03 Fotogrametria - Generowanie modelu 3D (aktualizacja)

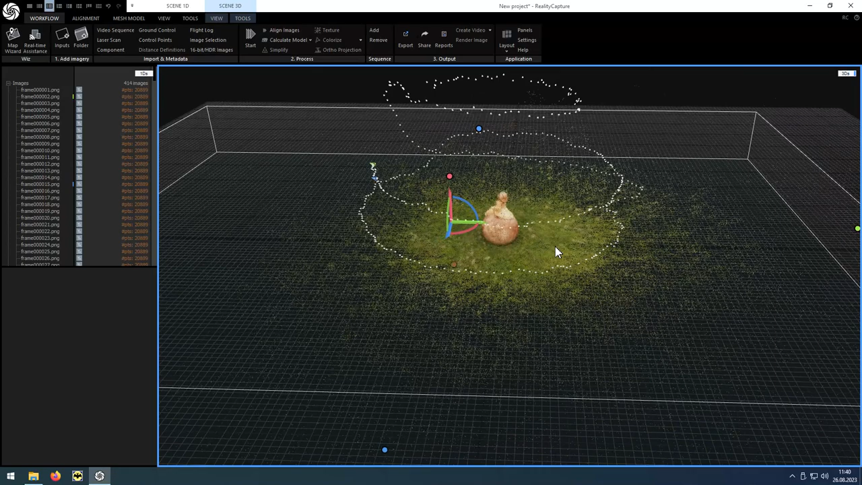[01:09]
To jeszcze nie jest sam model, ale najważniejsze punkty,
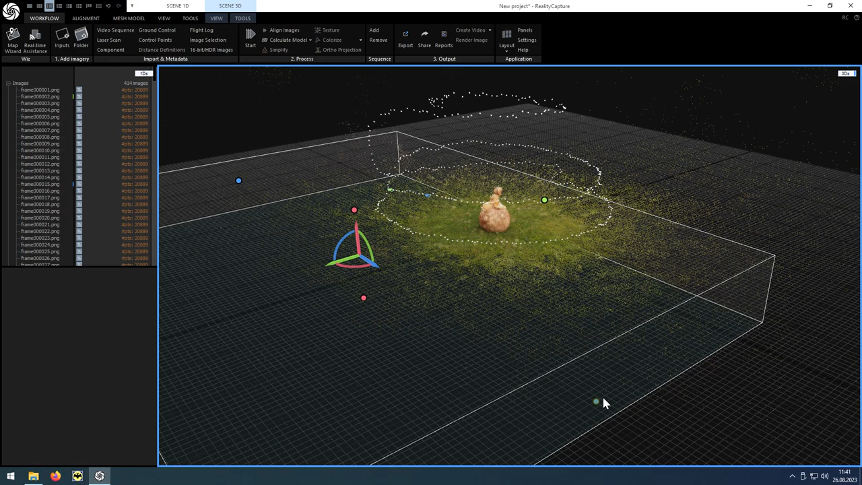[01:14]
dzięki czemu mogę ograniczyć obliczenia, żeby tej trawy dookoła, ani innych elementów, które znalazły się na wideo, nie odtwarzać.
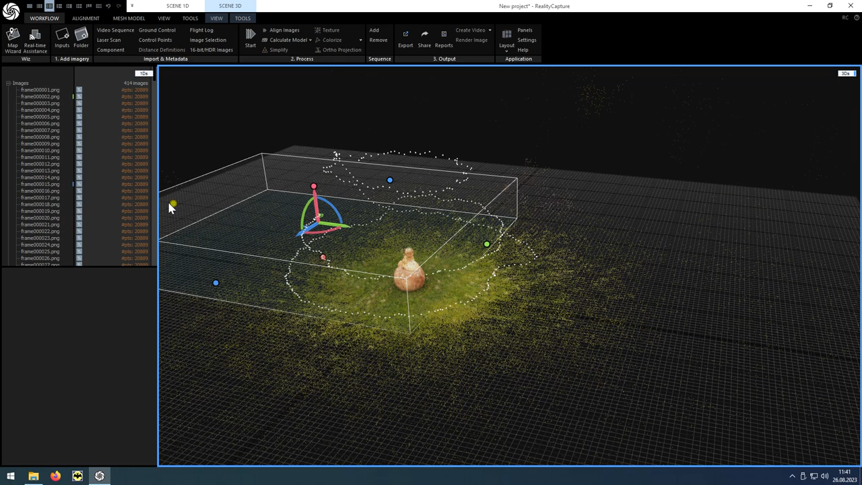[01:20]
Mi zależy na samym moim księciu,
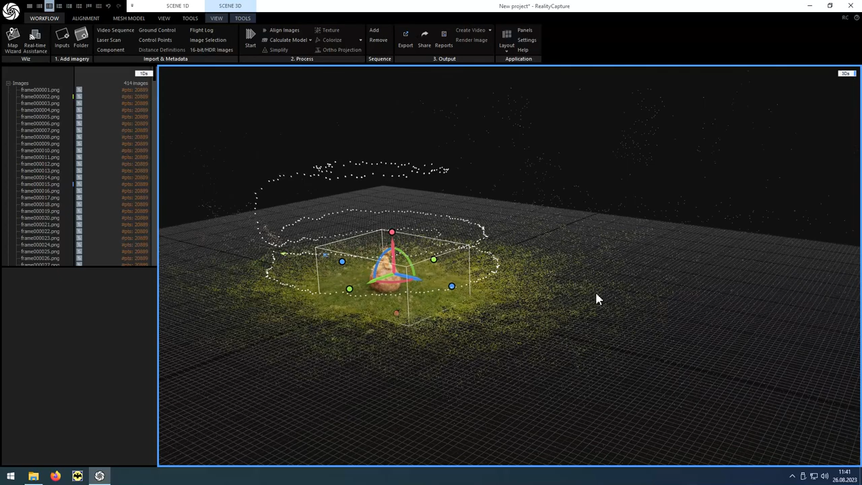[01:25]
więc po prostu dopasuję box obliczeń tylko do tego, co mnie najbardziej interesuje. Pozostałe elementy zostaną po prostu zignorowane.